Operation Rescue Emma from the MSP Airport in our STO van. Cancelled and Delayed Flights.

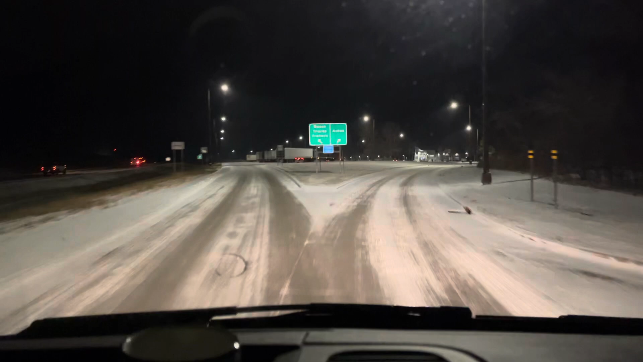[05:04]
Surprised to see this much snow up here.
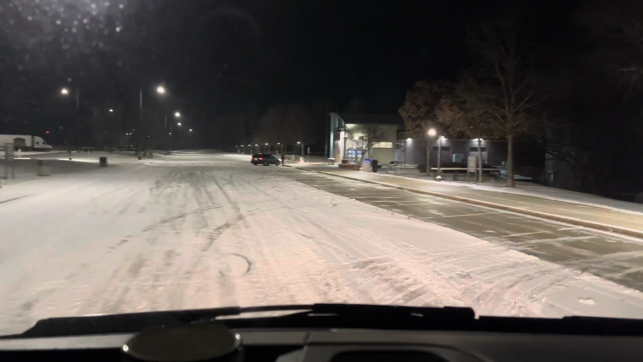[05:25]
All right, just pulled into the, just crossed the border into Minnesota.
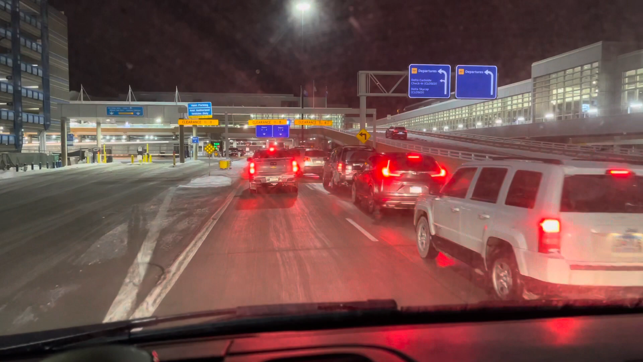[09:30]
Look for a girl that looks like Emma. If you know what she looks like. Doors 1 and 2. Doors 3 and 4. So, delays, use both lanes. I think she'll just be able to come.